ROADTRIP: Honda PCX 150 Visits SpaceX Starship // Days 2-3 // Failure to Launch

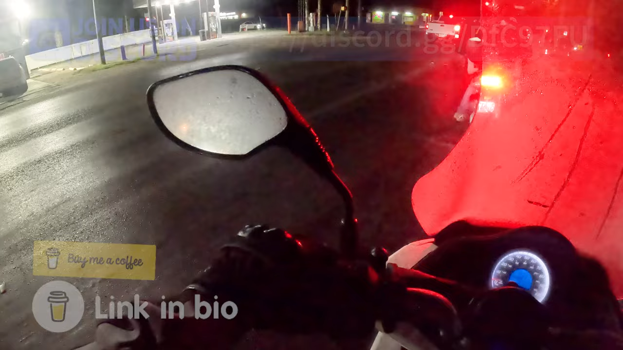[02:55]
Can't see diddly. It is so humid out here, man. I mean, 100% humidity.
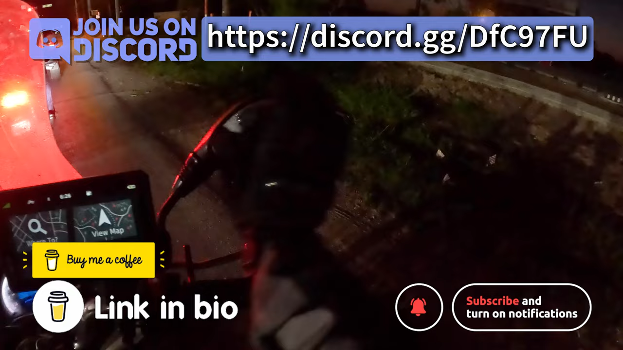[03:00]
You wiped my screen off and it needs it again. I know.
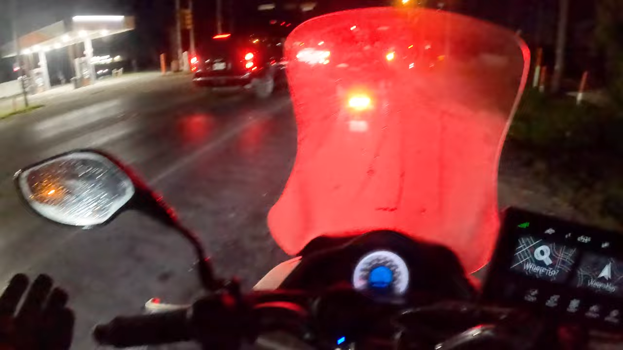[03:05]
I cleaned my mirrors off and my gauge face and everything right before we got on the bikes, and they're already fully fogged again.